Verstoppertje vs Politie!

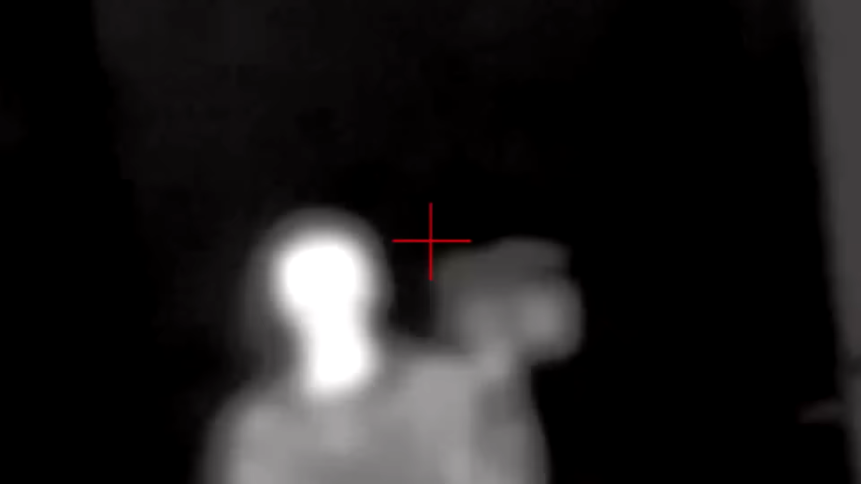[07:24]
En hier zie je dus hoe goed die camera werkt.
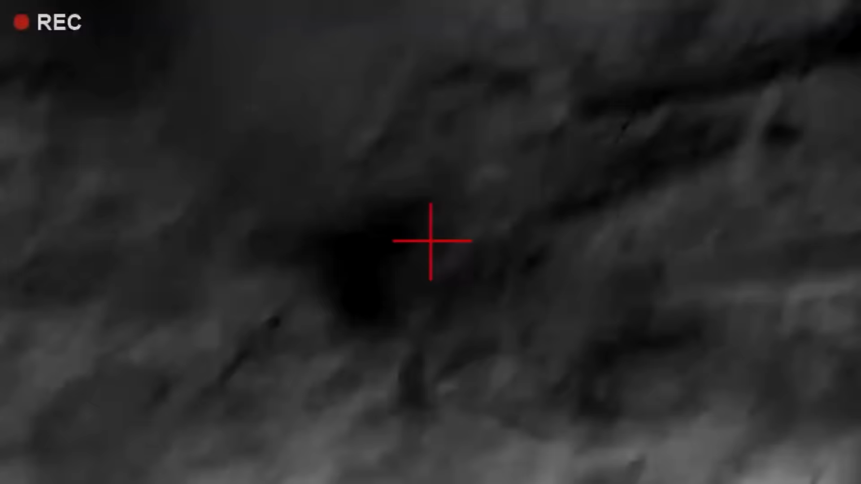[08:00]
Ik denk dat ik daar net wat zag.
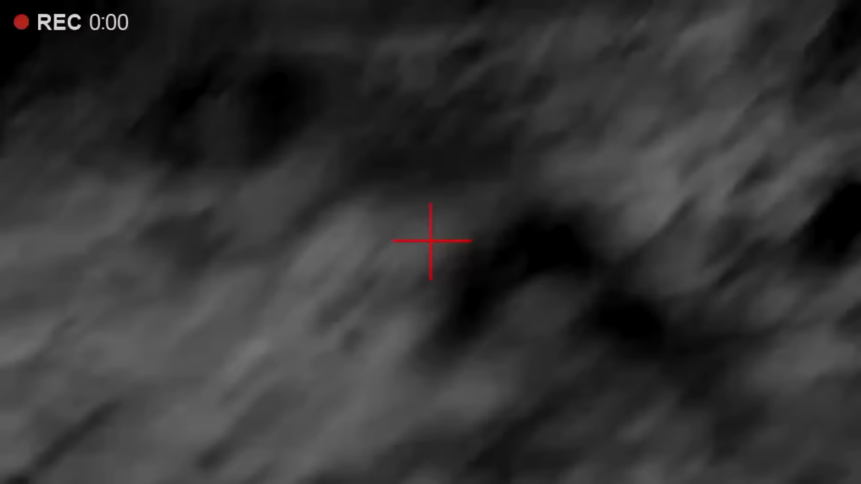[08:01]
Nee, dat meen je niet. Maar gaan we overal heen, man.
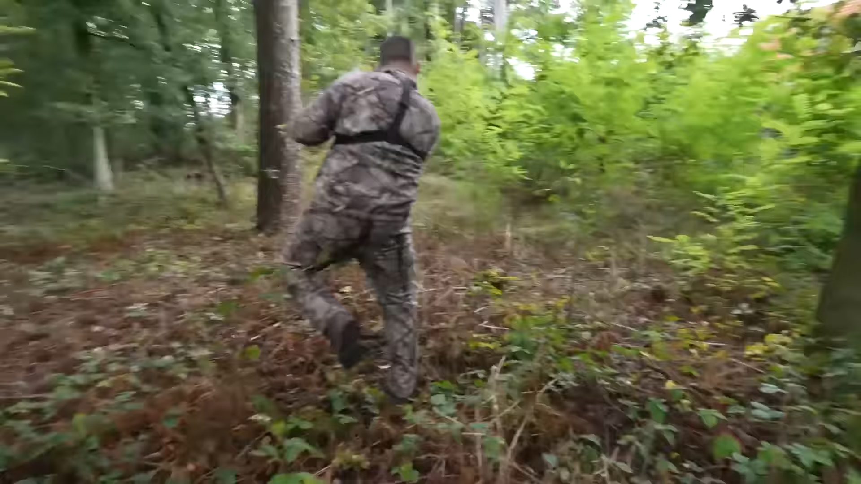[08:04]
Monde pie. Ah, en ik zit ook echt niet lekker. Oh jongens, ah. Ik zit op 1 tak en ja, jullie kunnen vast wel bedenken wat pijn doet. Het kan ook zijn dat je een dier ziet, toch? Dat kan zeker, ja.
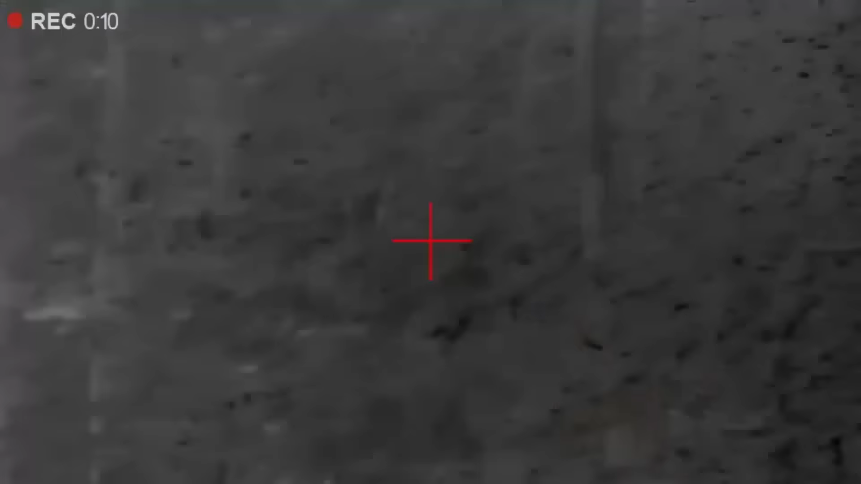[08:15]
Daar zie ik iets. Een eekhoorn denk ik. Ja.
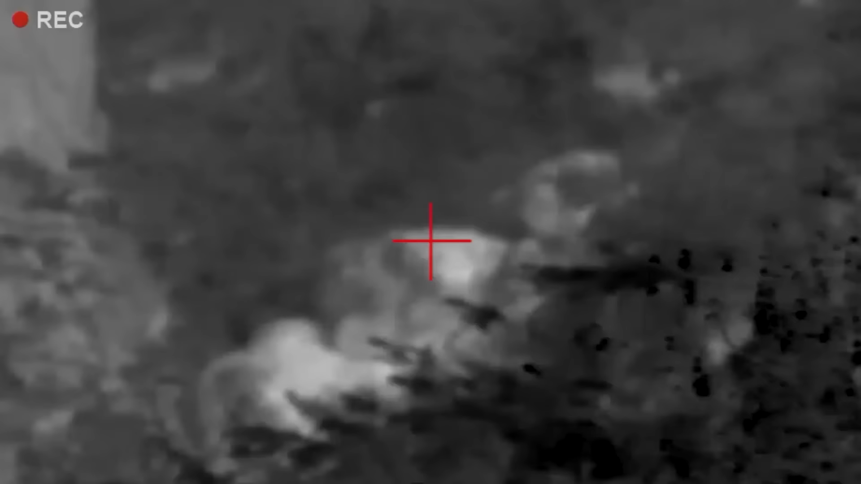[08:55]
Ja, hier zie ik al wat liggen, maar ik denk dat dit de afleiding is. Ik ben er niet in getrapt. Helaas, Jeppie. Het is tijd voor de foto.
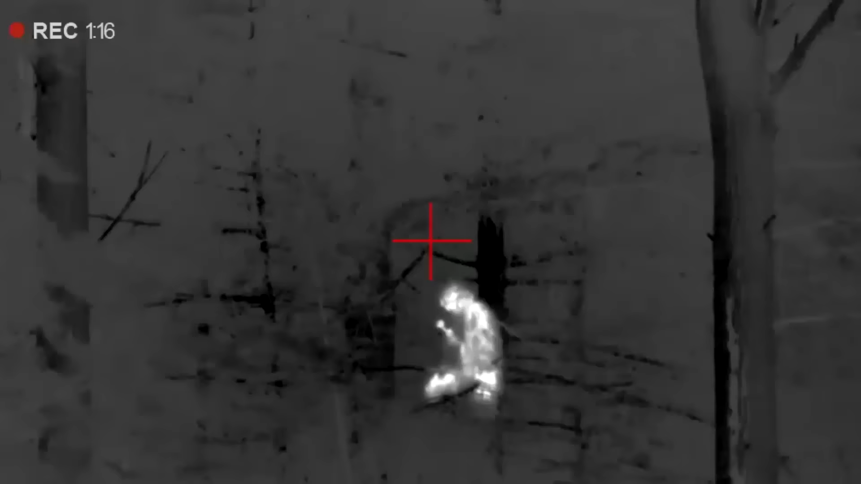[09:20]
Ja, 100% zit in die derde.